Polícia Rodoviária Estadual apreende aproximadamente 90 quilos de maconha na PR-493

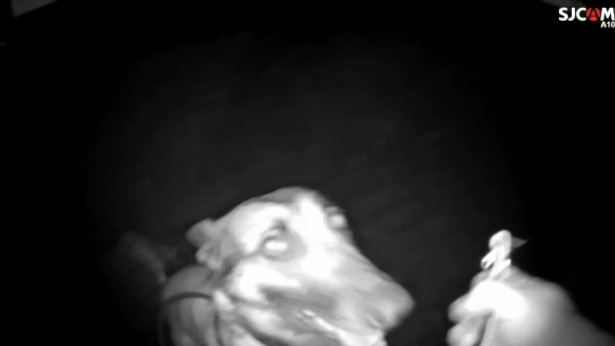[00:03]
A equipe de operações com cães da 6ª Companhia de Polícia Militar Rodoviária avistou um veículo em velocidade incompatível com a via.
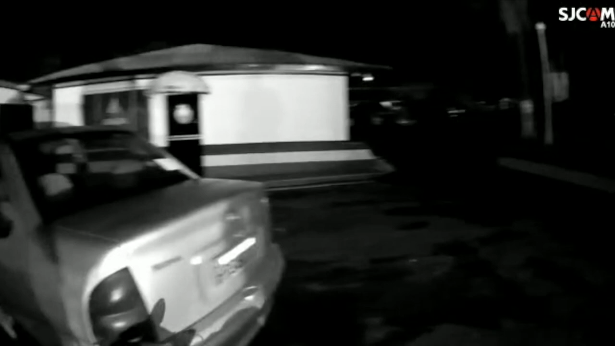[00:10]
A partir disso, a polícia fez a abordagem e na revista Os Condutores nada de ilícito foi localizado. Porém, pelo vidro traseiro, foi possível visualizar no Corsa tabletes e macunha no porta-malas, que posteriormente pesado somaram quase 90 quilos. Ao realizar a abordagem, havia um casal no interior do veículo e nossa cachorra, a Aica, que faz parte das operações com cães, já detectou a presença de torpecentos.